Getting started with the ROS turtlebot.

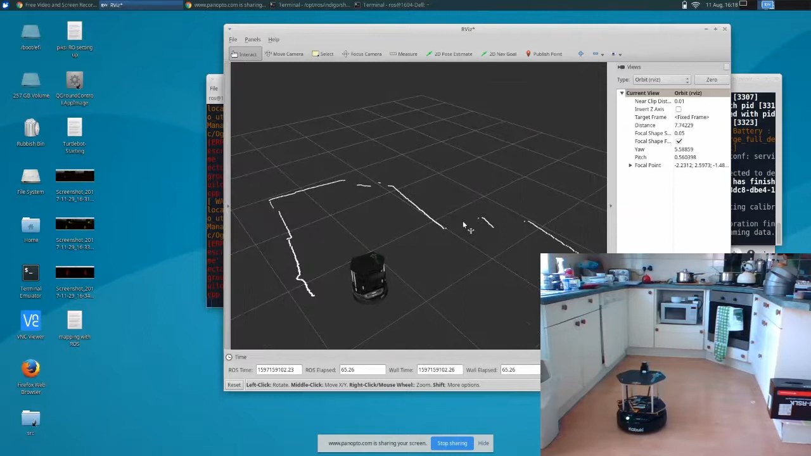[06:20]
so now what we've got so now what we've got let's make this a bit bigger is rvis and the visualization of the robot now I'm going to drive the robot around but to make it drive around you need to highlight the terminal that has the the commands in that make the robot move around so you have to type the keys within the terminal that's open with the keys in which make the robot move so I've just opened up that terminal you can still see rvis so as I move this around
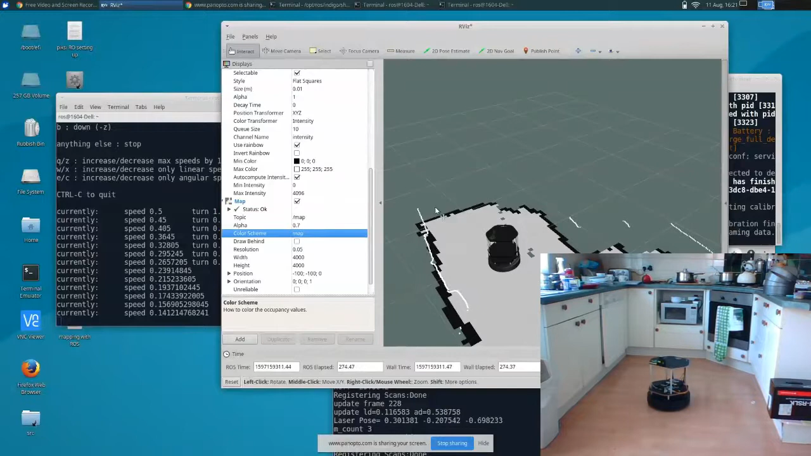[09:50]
and change make sure that the topic points to map as well there we go okay so here we go something very exciting is starting to happen the robot has remembered where it was and it's creating the map so as I drive the robot around
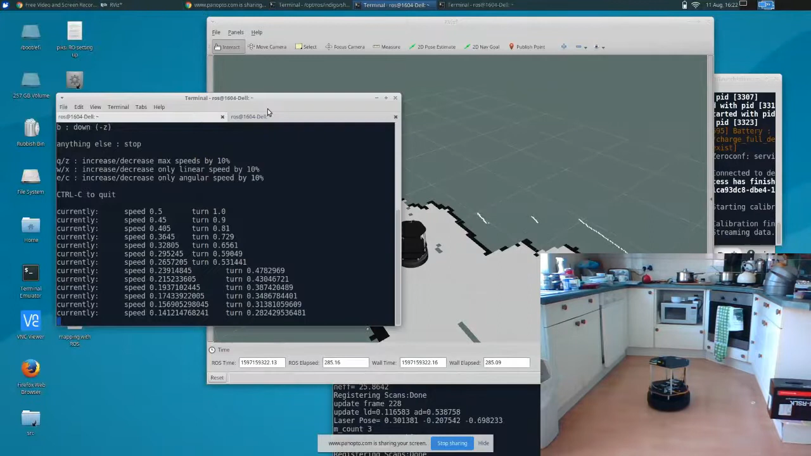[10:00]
it's remembering what the laser scans were showing
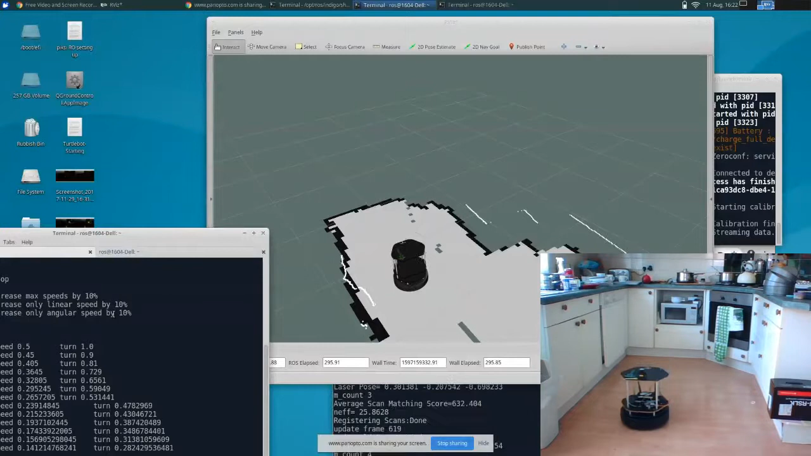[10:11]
and the light grey area is areas where the robot can go if it's dark grey or it's kind of a dark green here then it means it's an area that the robot's either not scanned or it's not been to what's also interesting is you can see how it's matching up the laser scans with its map it's slightly offset so what it will try and do is re-correct those walls but it's created those walls just from taking multiple
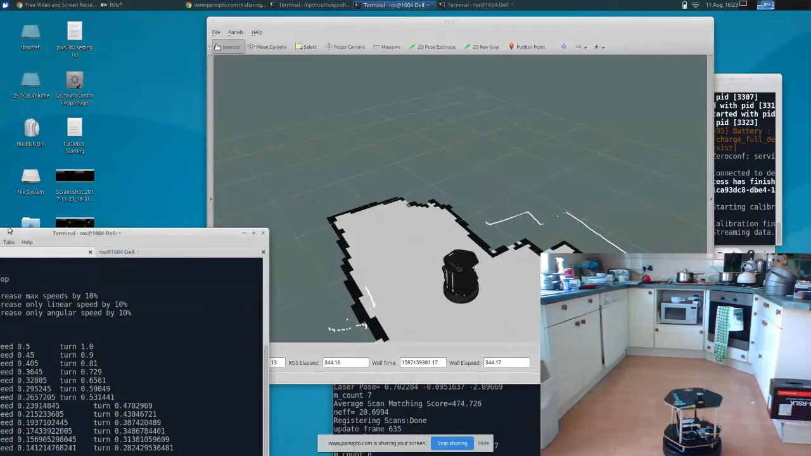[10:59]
and then the light grey is where the robot will go to now just as a point that I noticed if you have the robot in base link mode
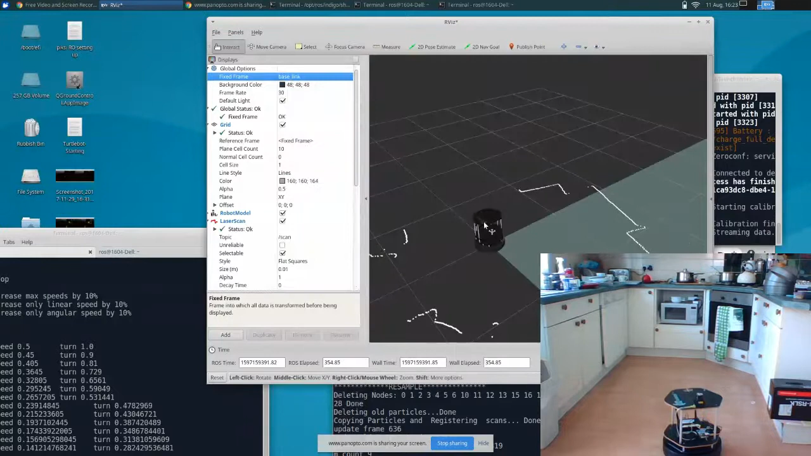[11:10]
ok it doesn't seem to work so the robot has to be in odometry mode for the map system to work so now it's just a case of driving the robot around at the moment it's a bit of an unknown environment so what I'm going to do is just finish off by
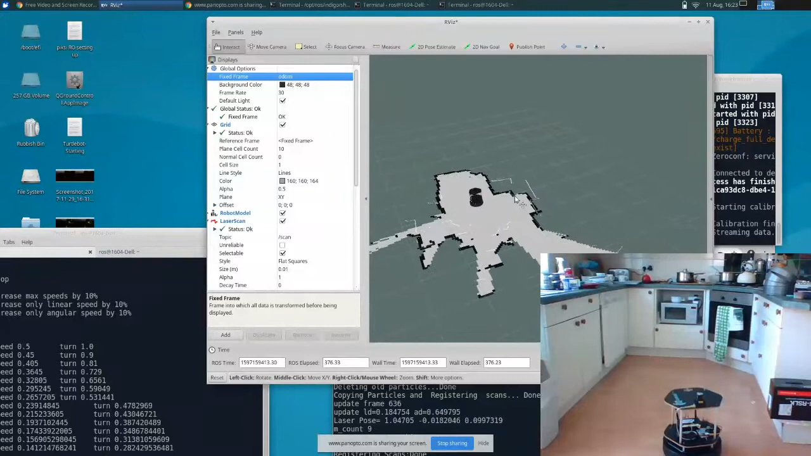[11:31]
driving the robot into a bit of this unknown spot and it's a bit like wandering around in a dark room with only a small torch to see where you're going so you don't know where the walls are but as you get closer to it you can figure it out and what I'm going to do now is I'm just going to rotate around a little bit
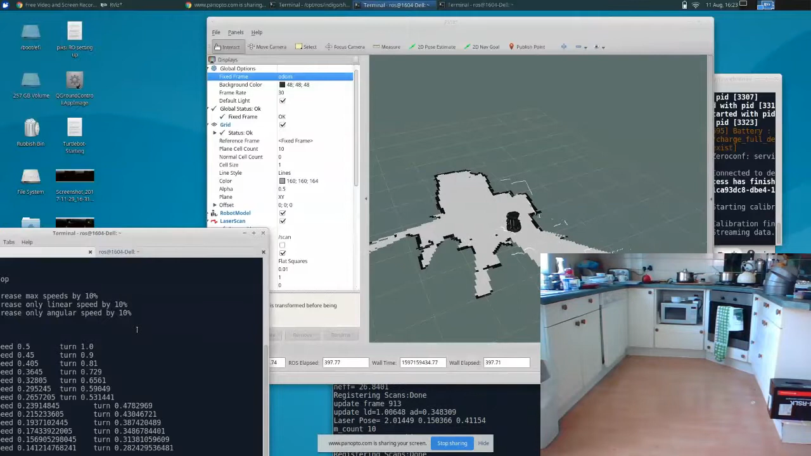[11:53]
and it's looking around as you can see so let's just go through we're going to exit the room
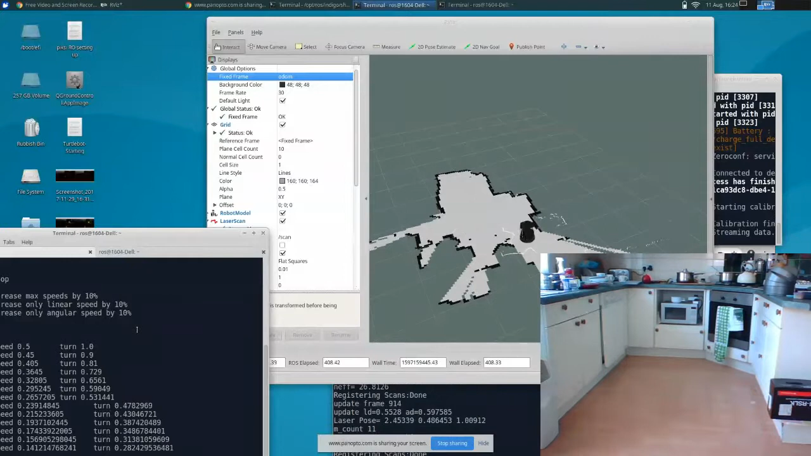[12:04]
and what I'll do is I'll move the camera so you can see the robot there
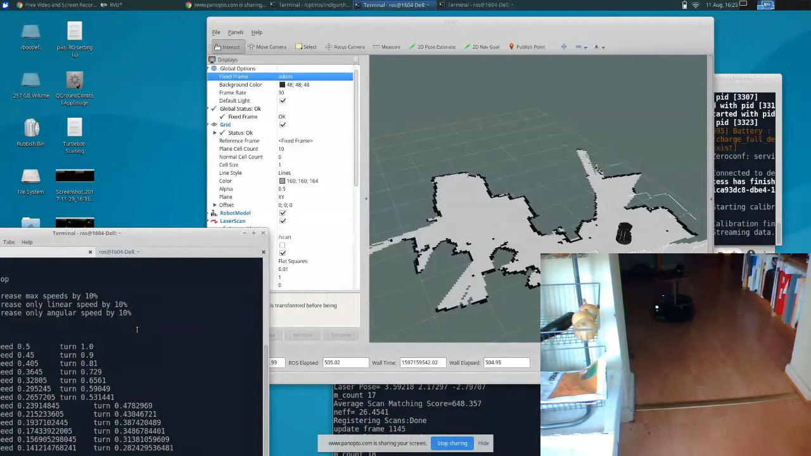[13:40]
to the room beyond and what I'm going to do rather than going in that room I'm going to get back onto the camera and I'm going to go down the corridor so there is actually a corridor here now I don't really need to see the robot itself to drive it in this area I can actually just use the map so it's great for teleoperation